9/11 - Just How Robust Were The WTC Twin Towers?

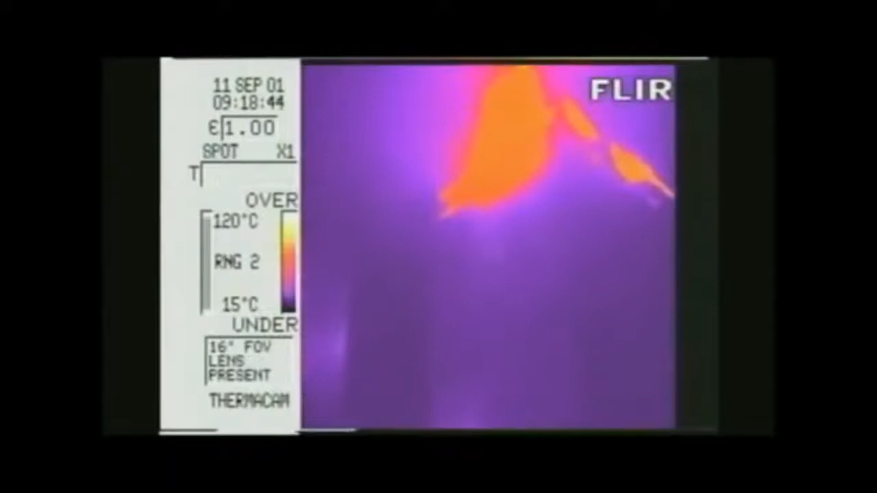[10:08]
On screen: scale top 120°C, scale bottom 15°C
Secondly, there is a series of thermographic images shot with an infrared camera showing temperatures much lower than those needed to soften steel. This is the North Tower, seen from below.
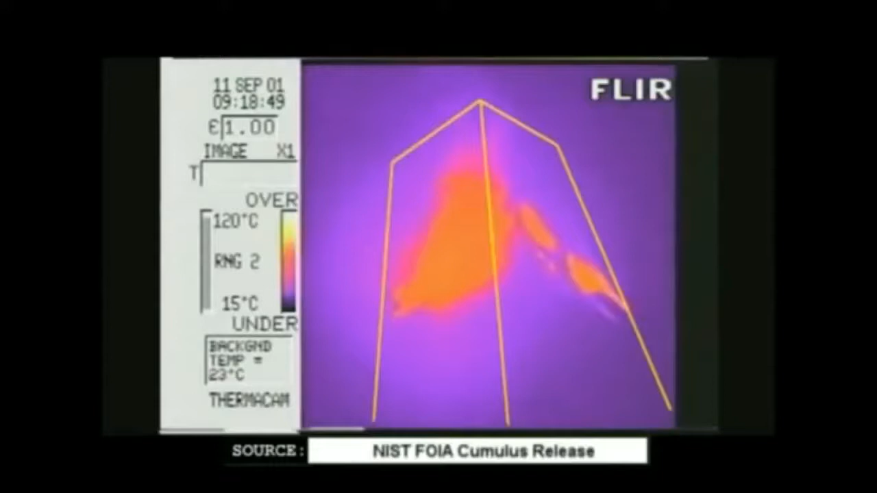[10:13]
On screen: scale top 120°C, scale bottom 15°C
It's 918, about a half an hour after the impact of the first plane, and the indicated temperatures do not reach the color yellow, which means they don't exceed 100 degrees centigrade or 212 degrees Fahrenheit.
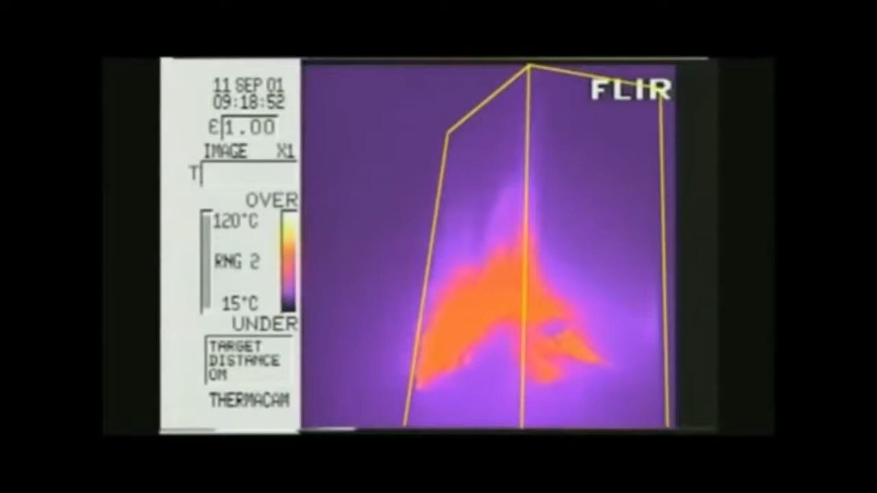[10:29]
On screen: scale top 120°C, scale bottom 15°C
Here, too, the indicated temperatures do not exceed 212 degrees Fahrenheit.